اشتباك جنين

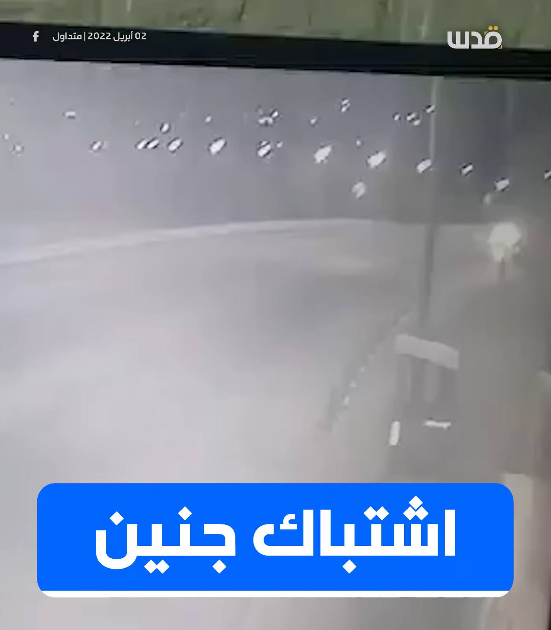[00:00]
طبعا هاي السيارة المرسيدس اللي كنت لكم عنها قبل شوي هيا واقفة بعدها.
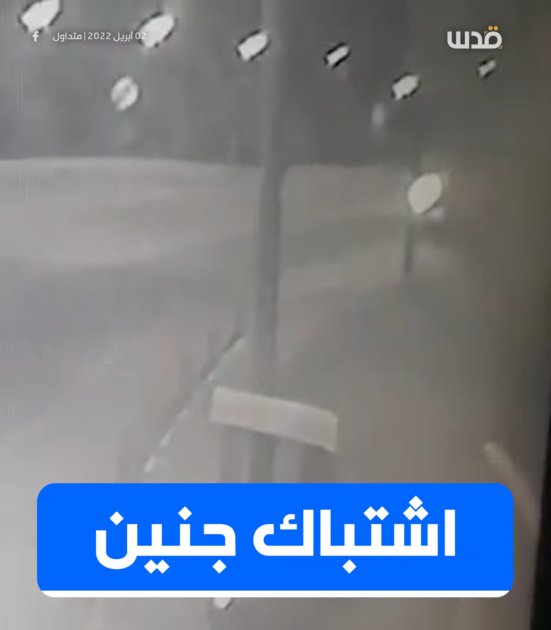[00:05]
طبعا واقفة صلى من اه واحدة الى عشرة لغاية الان هيصلى خمس دكايق بالضرب بعدها واقفة عياتها.
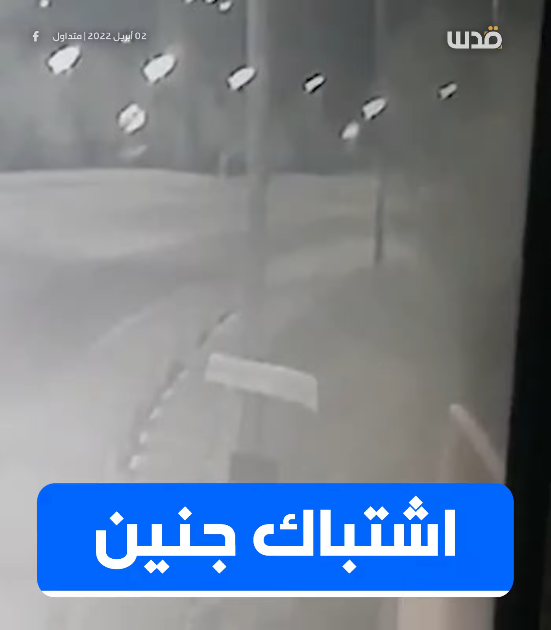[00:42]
بالزبط يعني حوالي على الواحدة وثلاث دكايق بيجو الشباب وبيكونوا ناصبين لهم كمين.